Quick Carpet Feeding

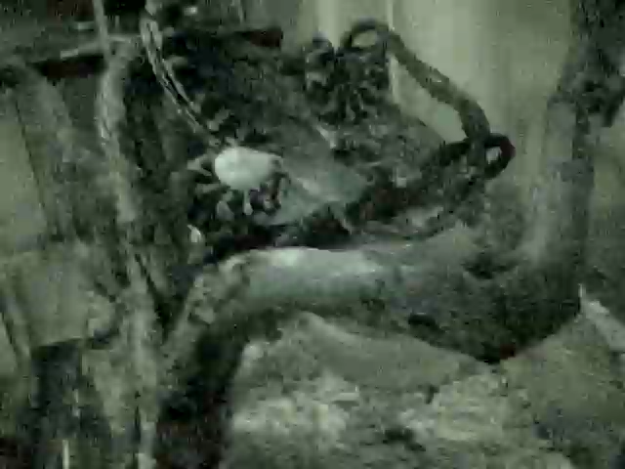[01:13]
This is how arboreal constrictors like this work.
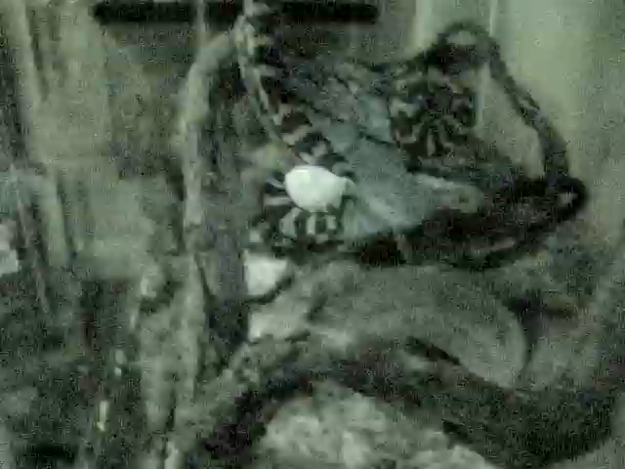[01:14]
Anchor around the tree, and then in mid-air just kind of wrap around it.
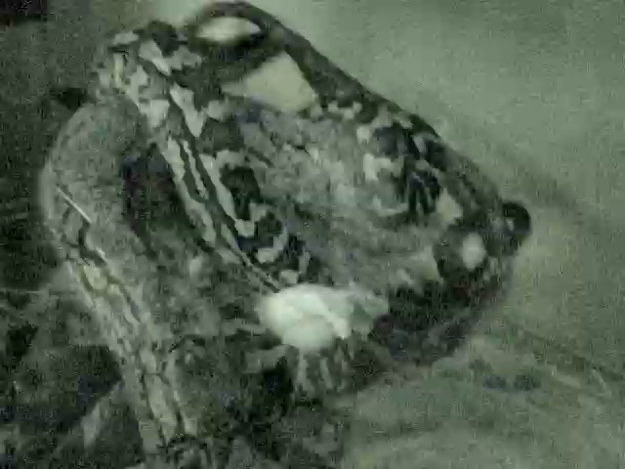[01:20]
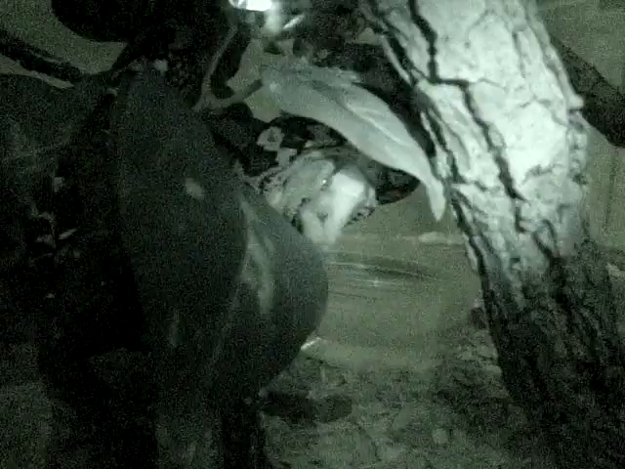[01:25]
Carpet byvons are awesome. Um, yeah, this is just a quick little video.
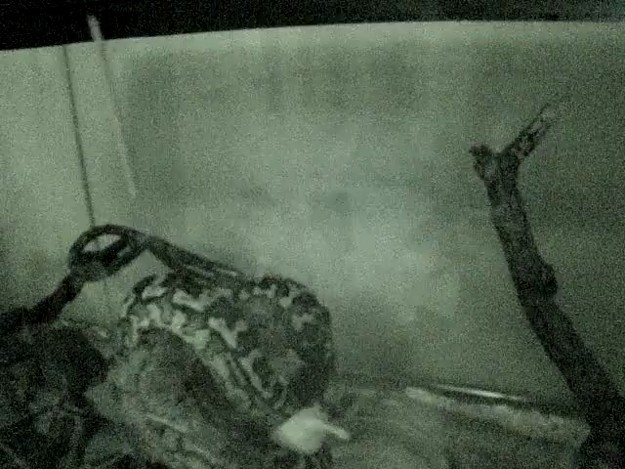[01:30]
Really need to clean out her cage. I need to get some more aspen shavings.